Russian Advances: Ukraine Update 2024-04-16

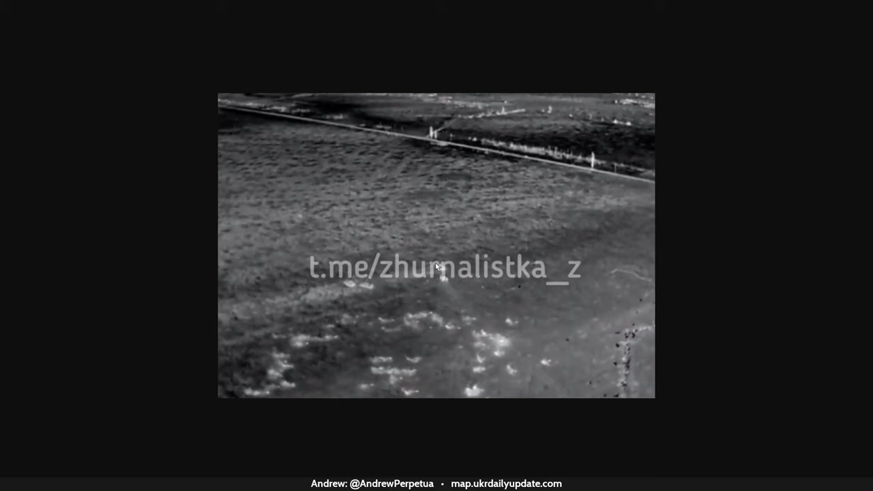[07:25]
and this uh the picom is uh or dp icm cluster munitions uh these are exploding around here um there was an artillery shell hit prior there another artillery shell hit here another artillery shell hit there so they were shooting at this this lone vehicle as it was driving okay
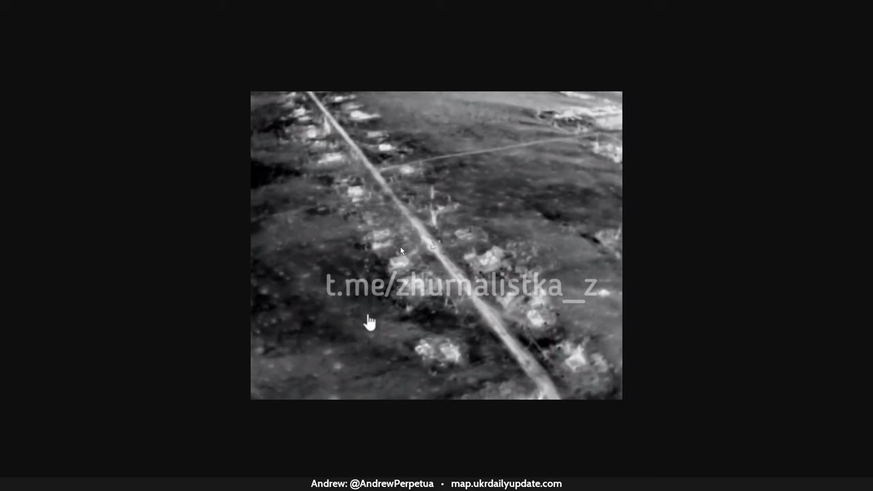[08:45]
also people so like a few guys like ran north and a few guys ran into this house and uh that was about it for them or for that attack um then um you had a ukrainian counter attack